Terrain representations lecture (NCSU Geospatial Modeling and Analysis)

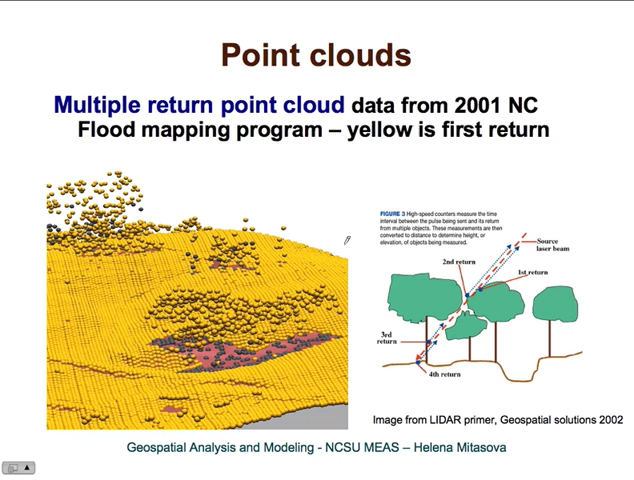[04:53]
And of course, if you are already on bare ground, there will be just one return. The point clouds representation is pretty much the directly measured data, but we can do lots of analysis, uh, on the point clouds themselves. So they are a pretty good representation of topography.
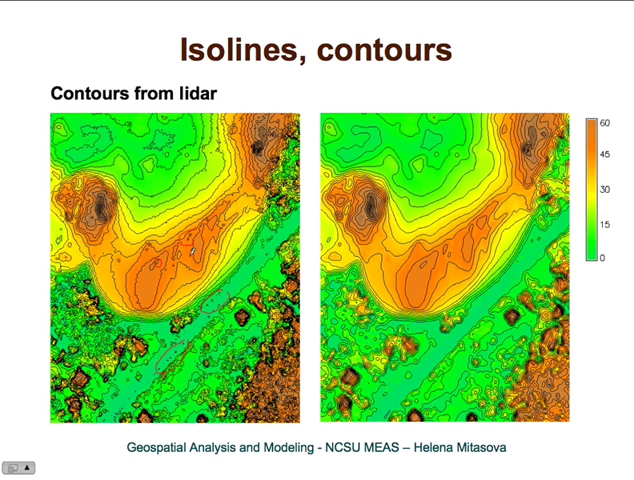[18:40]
And you can see that it really cleans it up quite a bit or sometimes it's done by post-processing.